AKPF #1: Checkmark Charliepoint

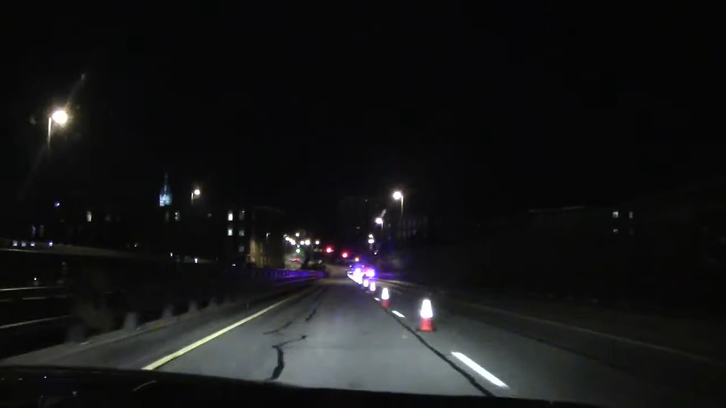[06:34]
Pull the reflective vest on the right there. They're gonna wave me now. They're going to. Awesome. Got nothing else better to do. Well, you're getting waved down. I know, we took all the fun out of it. We were just here to save people.